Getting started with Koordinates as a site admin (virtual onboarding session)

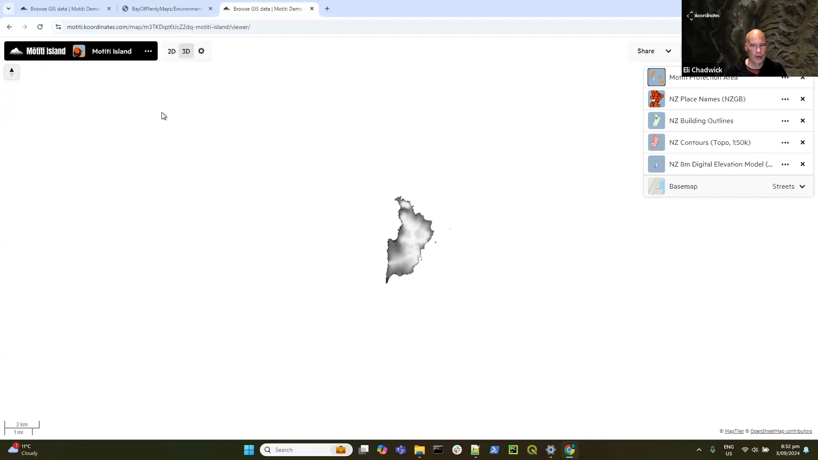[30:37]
map at the same extents in the same drawer order and from here they